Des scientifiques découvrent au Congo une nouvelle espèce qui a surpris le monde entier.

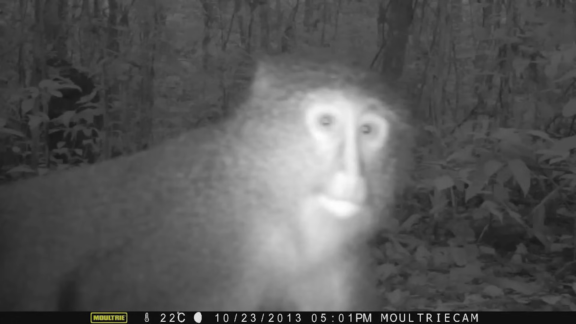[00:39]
Parmi ces découvertes récentes, l'identification de l'énigmatique singe le Sula se démarque, suggérant que le Congo cache encore des secrets à révéler.
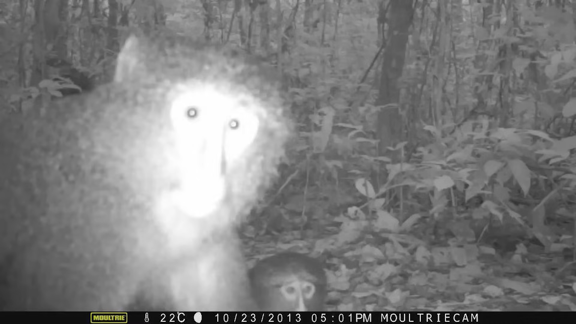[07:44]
Ce primate insaisissable, familier aux chasseurs locaux mais inconnu du reste du monde,